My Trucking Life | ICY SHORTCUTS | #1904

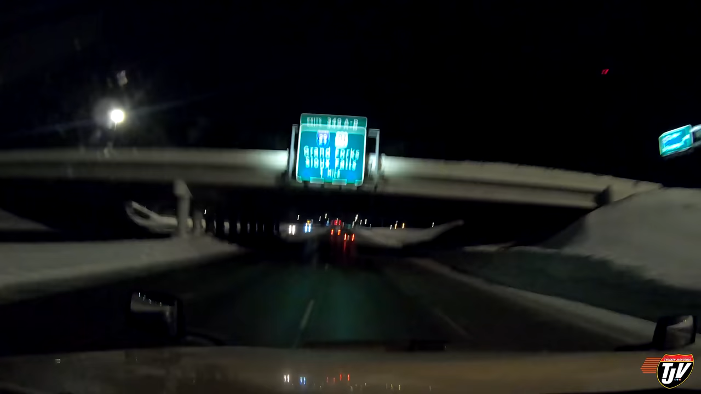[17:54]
so we're gonna go see if we find a parking spot i'm gonna fill my tanks up with fuel first just to make sure i go to bed with full tanks of fuel less chance that anything will crystallize or gel up then and we'll uh catch up in the morning again just pulled on i 29 southbound now and i'm really giving it some gas i'm giving it some fuel sorry this thing doesn't run on gas really giving it some diesel just to make sure my fuel filter is still completely clear 600 meters take exit 62
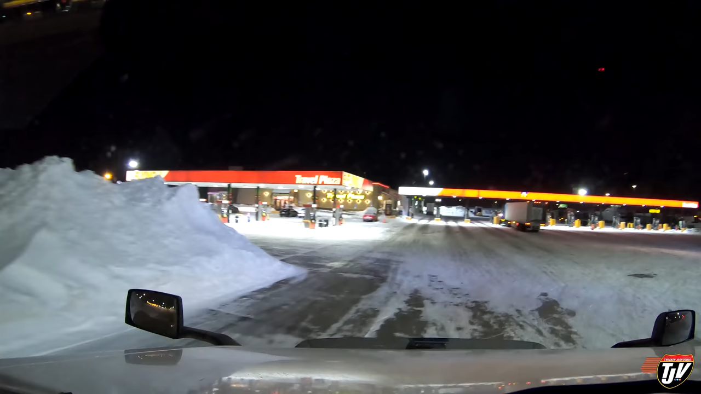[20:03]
even slower josh even slower you almost kissed the snowbank there easy easy surfaces are as slippery as they appear
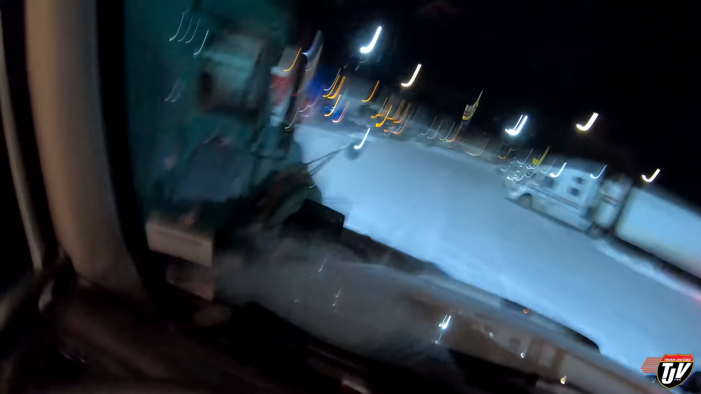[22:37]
this guy here the driveway is this way to